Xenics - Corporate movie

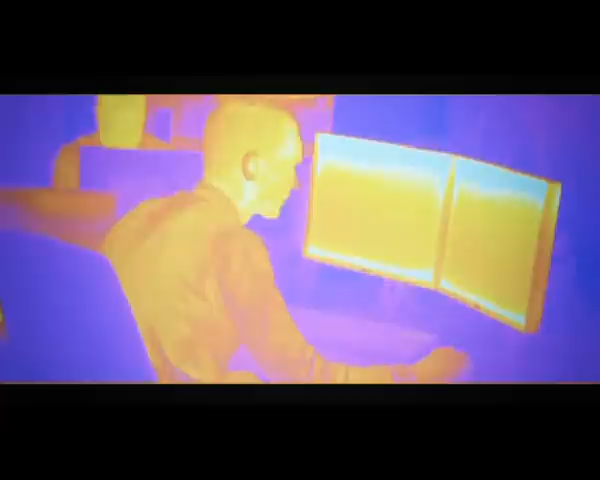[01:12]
Furthermore, our cameras maintain this level of quality even in unstable and varying conditions, resulting in constant and reliable information.